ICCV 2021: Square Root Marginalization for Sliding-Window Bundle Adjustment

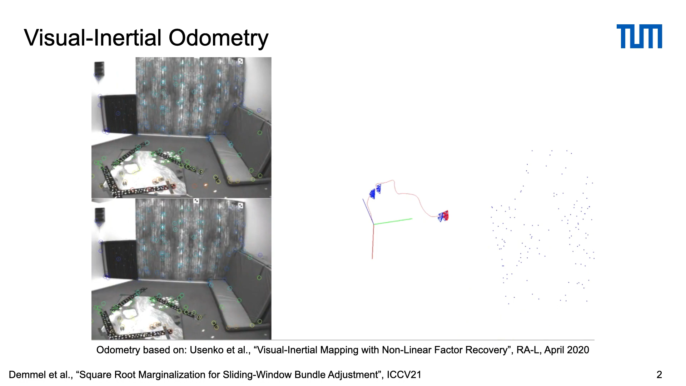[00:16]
In visual odometry, we estimate the motion of a camera system by optimizing visual and possibly inertial residuals in a sliding window of image frames and 3D landmarks.
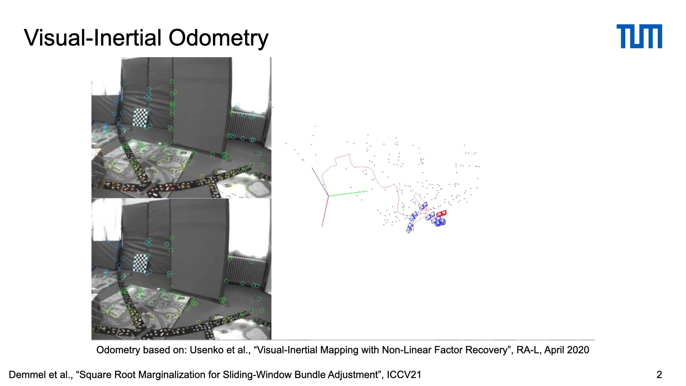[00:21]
The proposed system is based on the state-of-the-art odometry basalt and we aim to speed
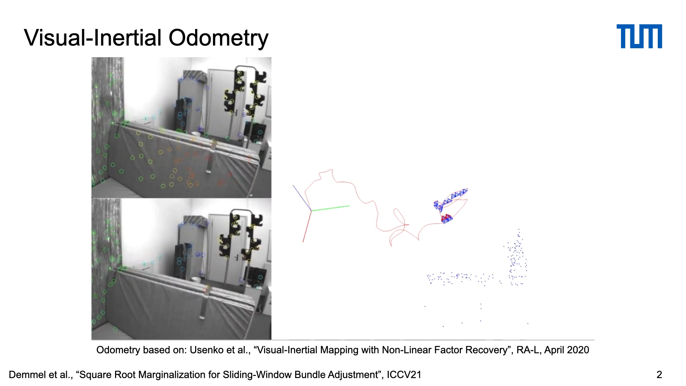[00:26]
up optimization and make marginalization numerically more stable to enable computation in single precision.
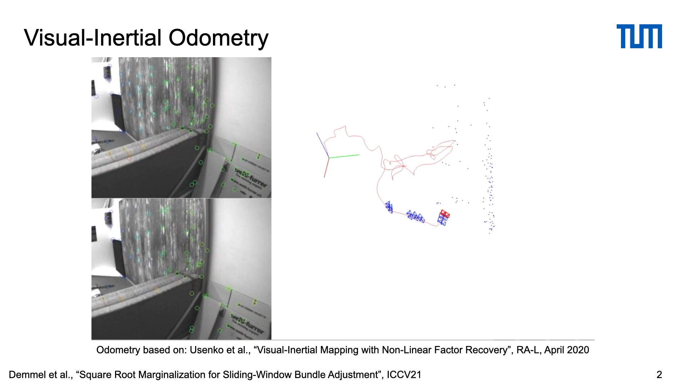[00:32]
The sliding window estimator executes two important steps whenever new image frames are added.